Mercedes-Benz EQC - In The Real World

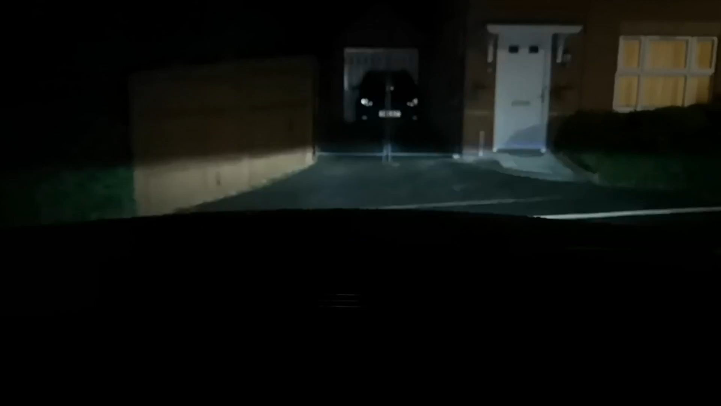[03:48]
It does a funky pattern on the headlights when you start it up. It's just nice and I would own one of these if I could afford it but I can't because they are very very very expensive.